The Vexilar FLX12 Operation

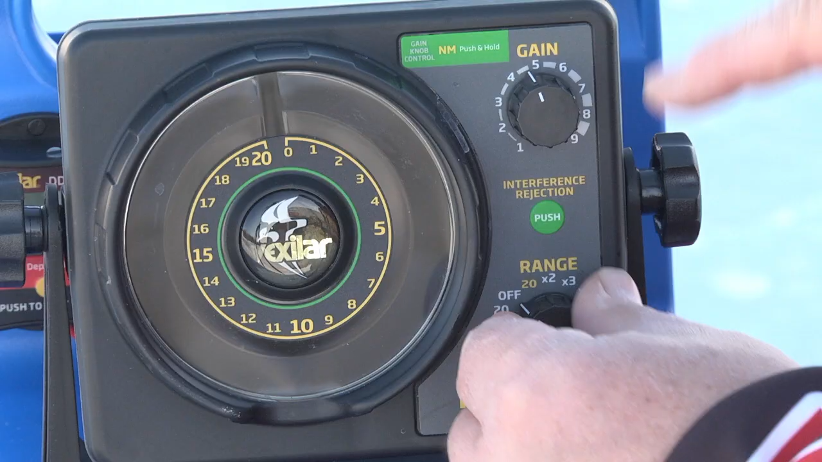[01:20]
When you turn the system on to the right, you're using the gold wheel, which is 0 to 20 foot. So you turn it on and it's 0 to 20 and in this case we're in about, what, 6 foot of water or so, 6 1⁄2 foot of water.
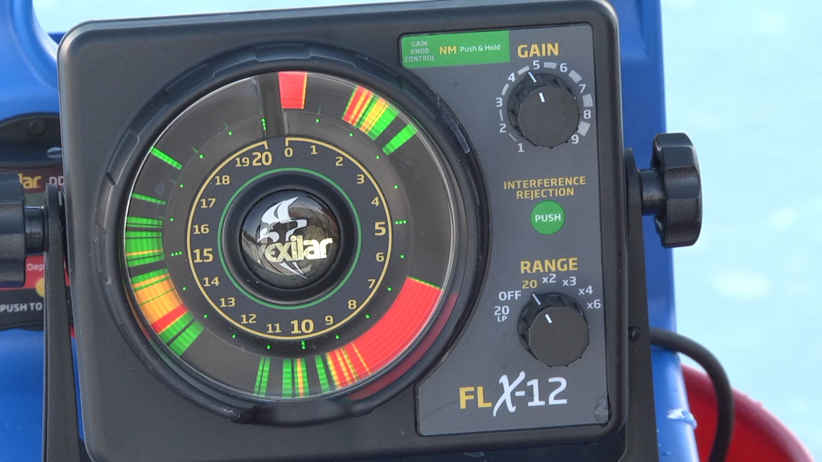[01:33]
If I was going to the, and you always want to use the smallest range settings possible, because if I went to the 40 foot scale, see all the information now is compressed.
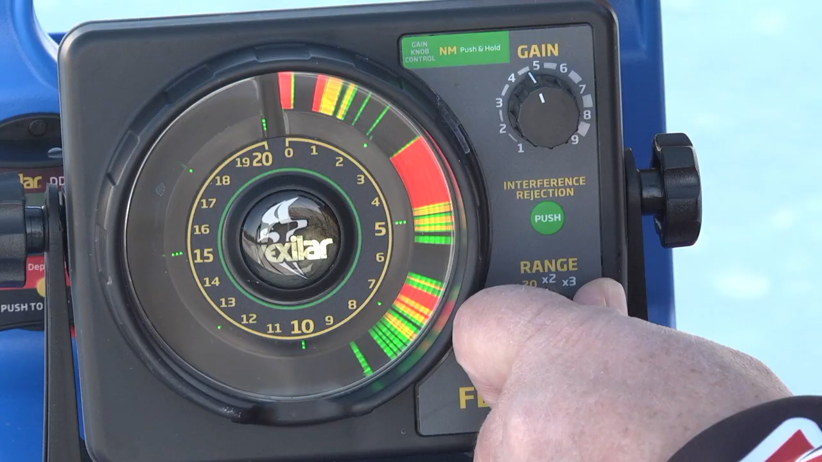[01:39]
If I went to the 60 foot scale, it's compressed even more.
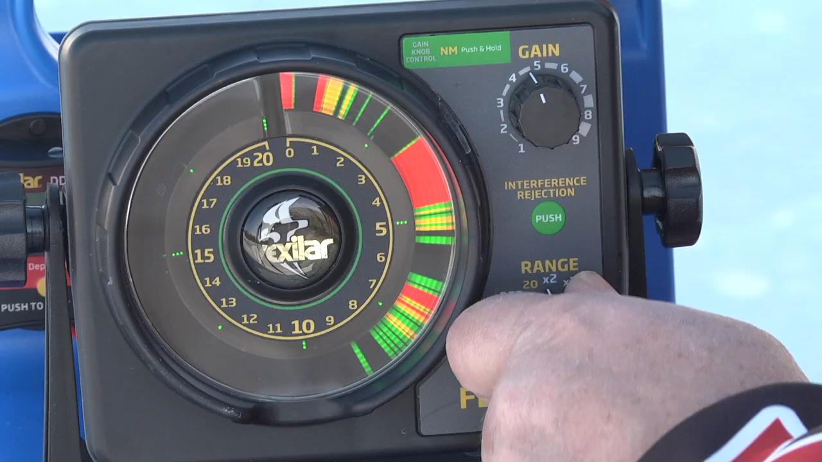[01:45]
So you want to make sure you use the most part of the dial as possible. And you'll also note that when you look at the display, the signal itself, the bottom signal itself tells you a lot about what's there.
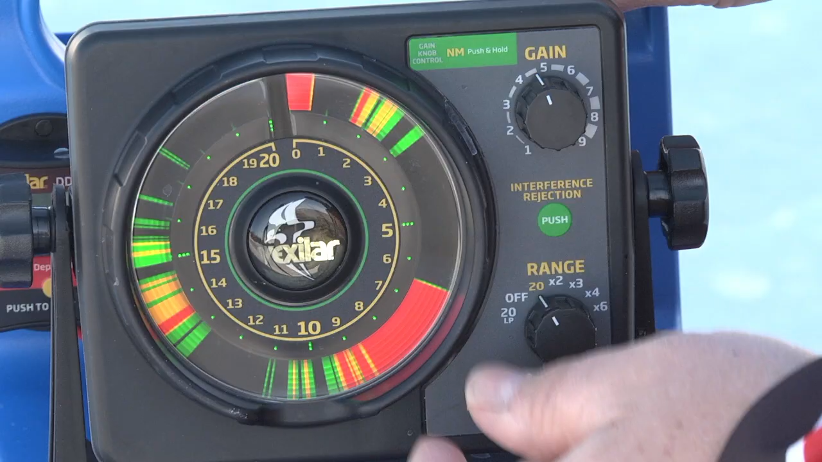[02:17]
if on rock or hard sand, but the first line will be very thin, and you'll learn all about that as you fish with it.
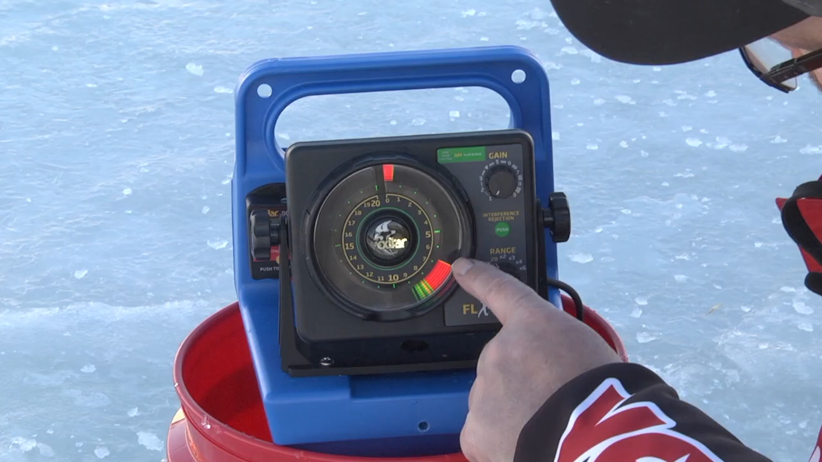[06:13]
And the surface clutter will disappear. Also know that as you drop the transducer down the hole, it will get shallower at the same time. See, so when people say, well, how deep is the water?
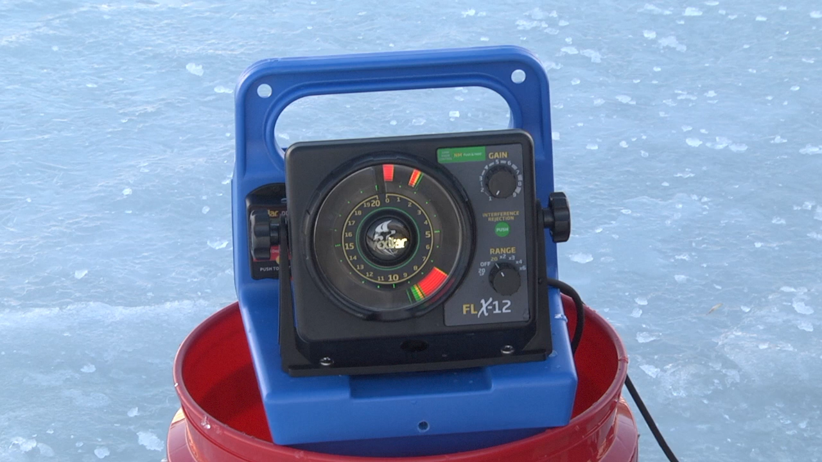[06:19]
You may say it's 10 foot, but if you have your transducer two foot down the hole, it's actually a lot deeper. Because you're actually shallowing it up by keeping it up high or keeping it down low in the hole. See how it goes up and down? That's very cool.
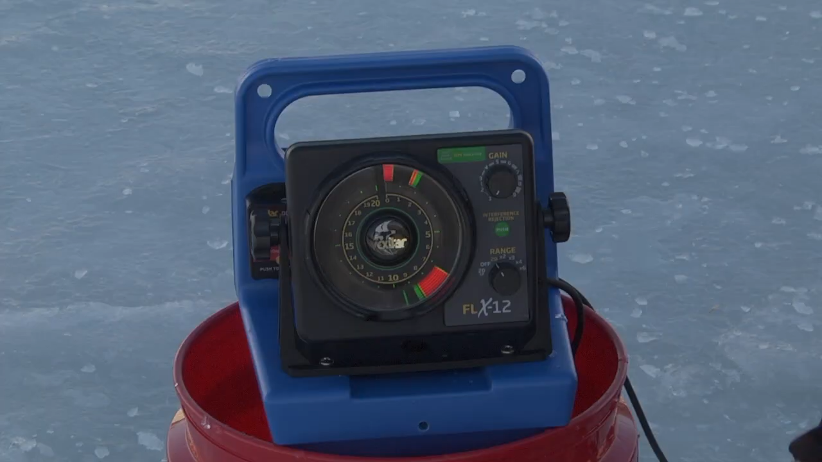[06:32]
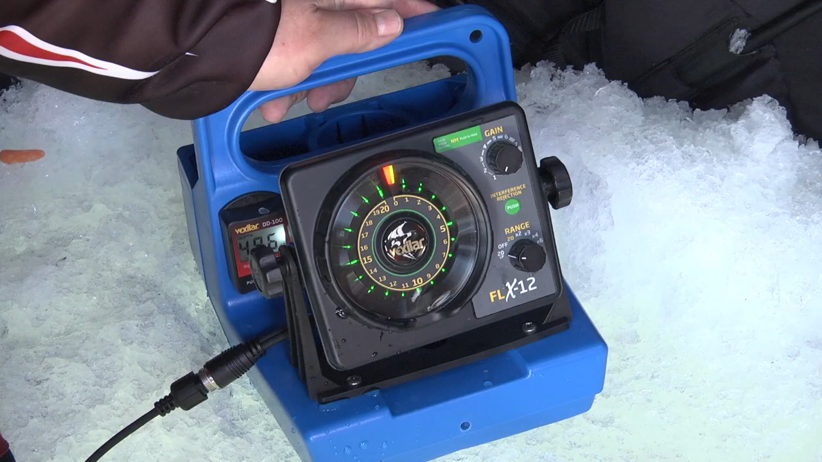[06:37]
Let's talk about how to set up your FLX-12 in a real live ice fishing scenario. Now what you want to do first off is make sure that all your connections are intact and nice and tight.
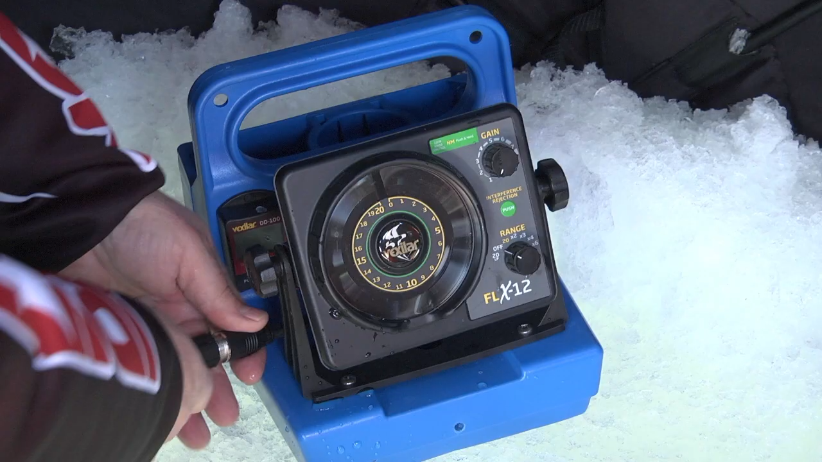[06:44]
You don't want any loose connections because a loose connection could mean that you don't give a good signal.
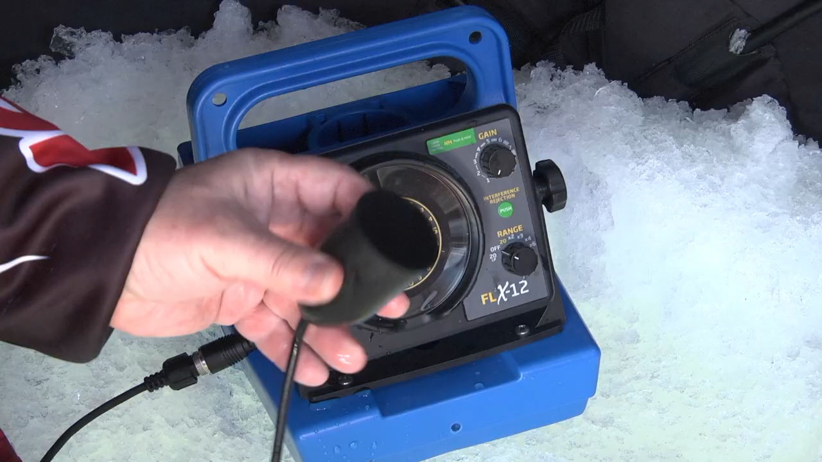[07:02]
It's called coupling. It's a fancy word, but it just gives you a stronger, better signal. Then what you do in this case, I just put the transducer, you know, about two or three foot down below the float. Because the ice here is about three foot thick and I want the transducer to hang down below the bottom of the ice for a nice straight signal. That's very important. Then what you do is you have your gain set down to zero and then you turn your system to the yellow or gold 20 foot range first.
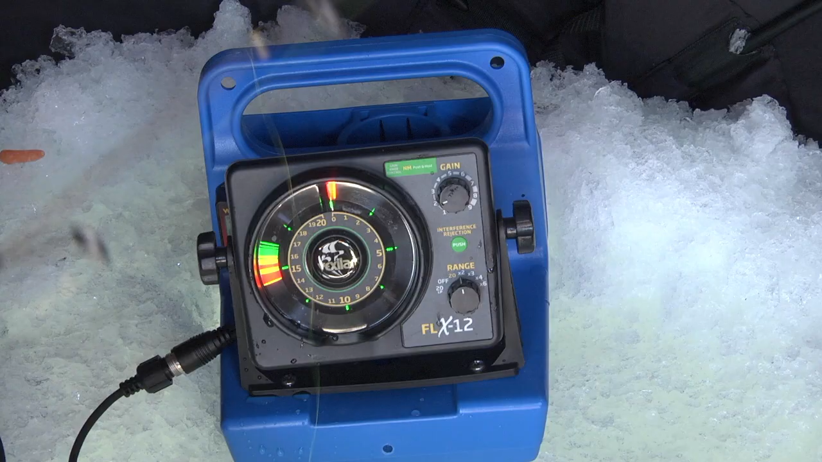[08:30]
But as my lure starts to go down, the spoon will flutter and you'll actually see the spoon going down. That's one of the big advantages of the FLX-12. It has great resolution to be able to see your lure as it's going down in the entire water column. It's an amazing technology developed by Vexilar.